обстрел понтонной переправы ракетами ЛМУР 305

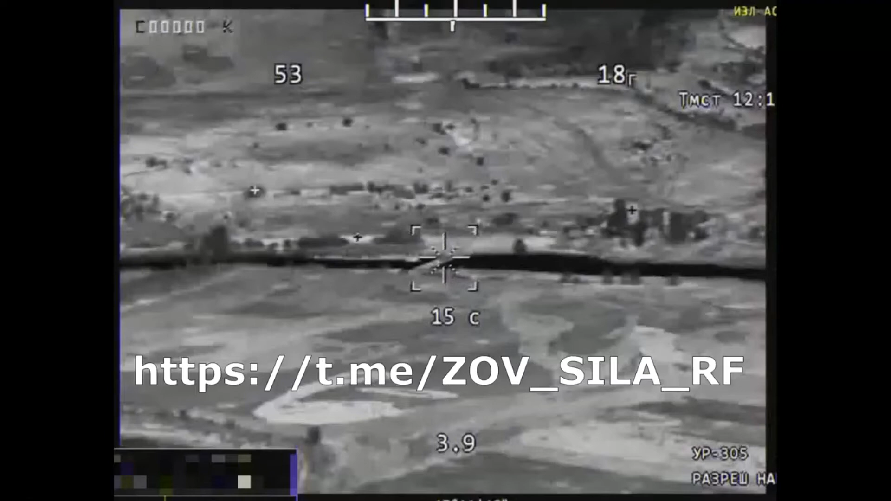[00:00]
Время, работаем. А вон там машина у**бывает. Здесь только.
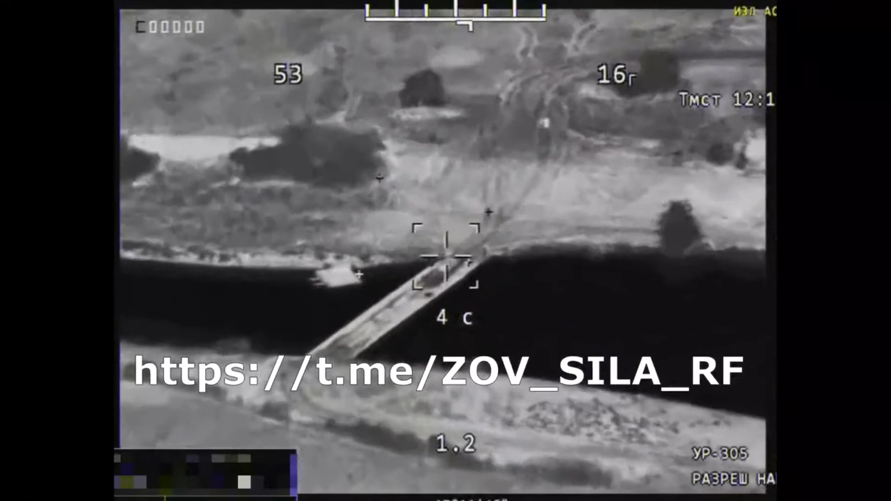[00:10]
А вот машина на мосту. Паш, работаю. Да, да, да, так и планируем. В ребро опять, да?
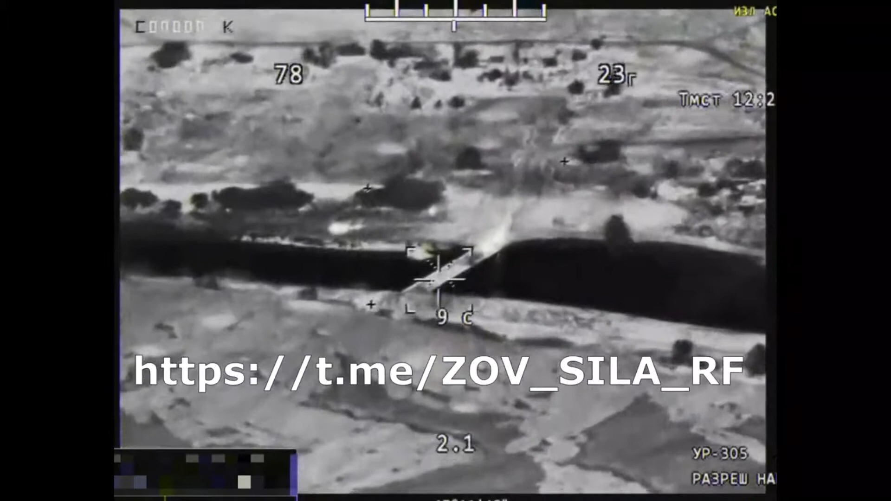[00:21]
Чуть-чуть лучше. Ага, вот и отлично.
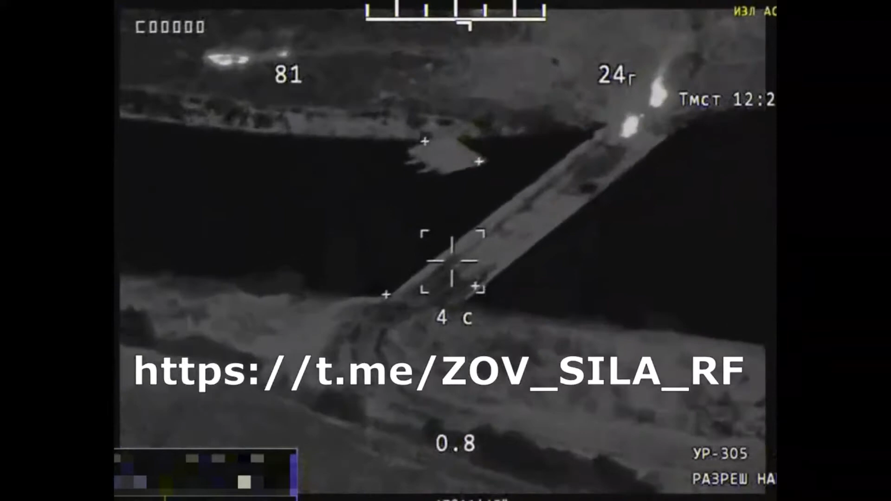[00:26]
Отлично, ничего там, это огонь на берегу.
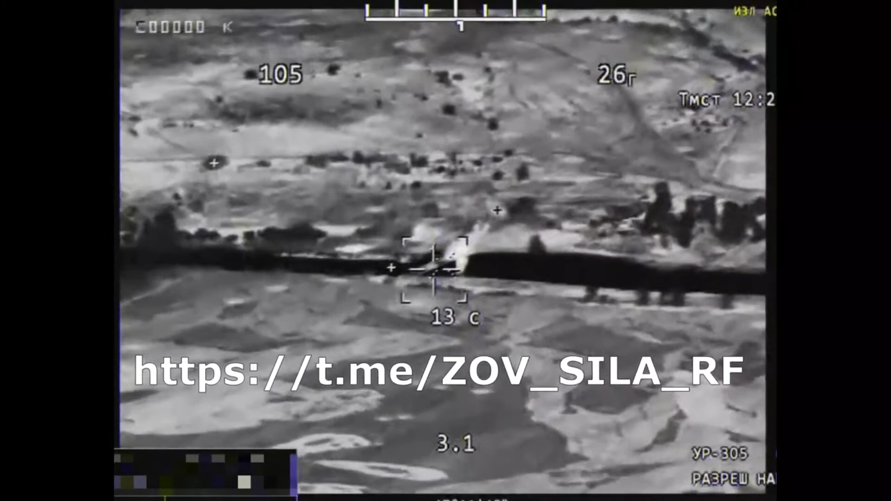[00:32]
Ага, подходит ракета к мосту.
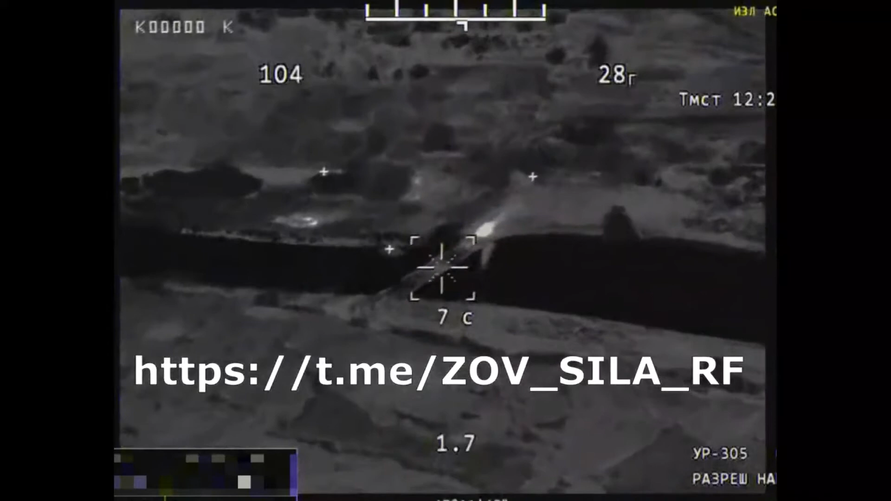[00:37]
Ну, отлично. Да.
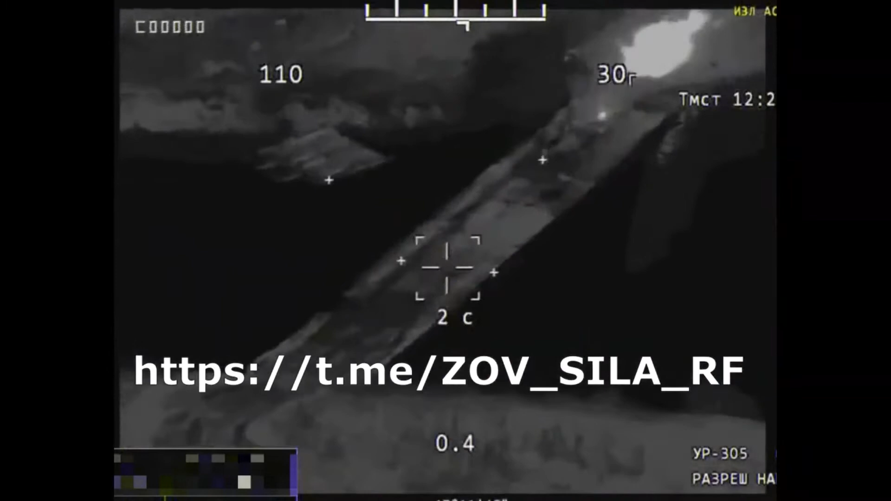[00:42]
Нет, оно. Всё, нашёл мост. Хорошо. Действительно. Хорошо.